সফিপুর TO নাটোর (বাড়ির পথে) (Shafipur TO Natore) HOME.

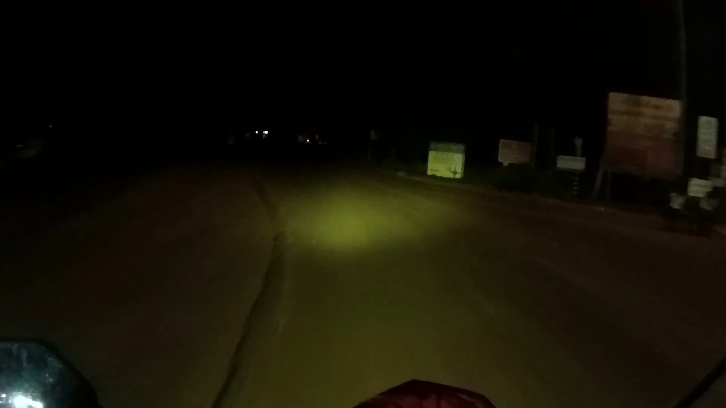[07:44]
মোটরসাইকেলের জন্য আলাদাভাবে রাস্তা করে দিছে,
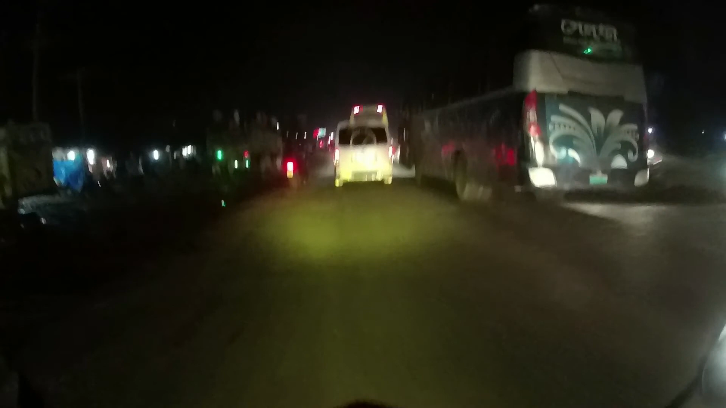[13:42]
মোড়, রাজস্থান মোড়, যেখান থেকে আমরা সোজা চলে যাব নাটোর। আমার বাম সাইডে যাবে পাবনা,
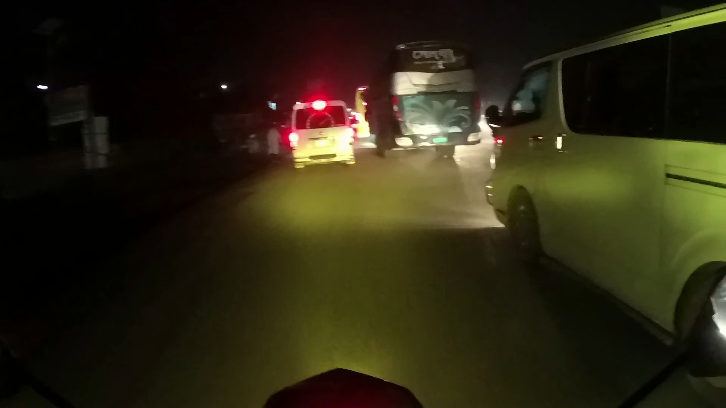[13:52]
ডান সাইডে যাবে রংপুর, দিনাজপুর, রায়বান্দা, কন্টগঞ্জ।
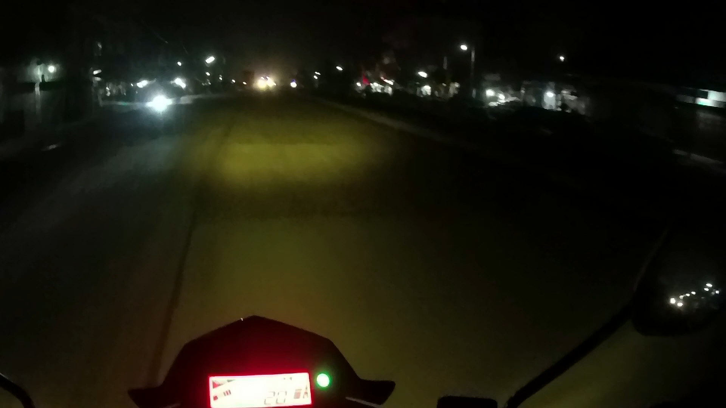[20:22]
এখন আমরা বনপাড়া বাইপাস থেকে বনপাড়া বাজারের দিকে ঢুকলাম, আর আমার বাসা মাত্র 13 কিলোমিটার দূরে। 13 কিলোমিটার গেলে আমি বাসায় চলে যেতে পারবো।
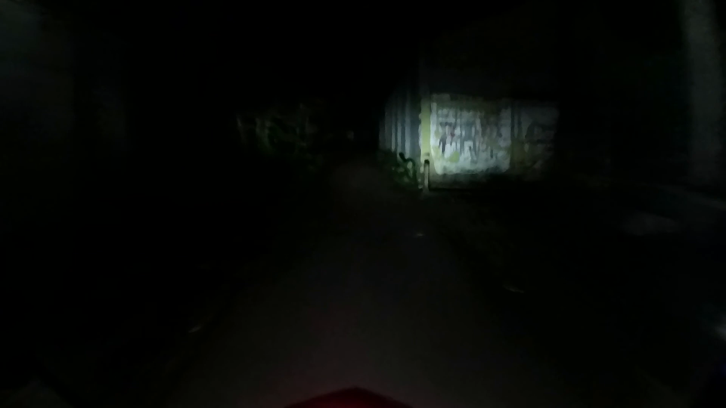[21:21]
বাড়ির রাস্তায় আমরা চলে এসেছি, এখানে আমরা বাড়িতে আসব।